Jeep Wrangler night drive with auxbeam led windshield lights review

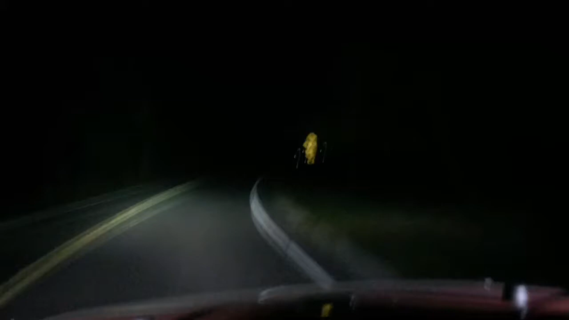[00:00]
Reviewing the aux beam 18 watt 4 inch cube lights. This road is pitch black and they work great. Seem to be pretty blinding from the front view.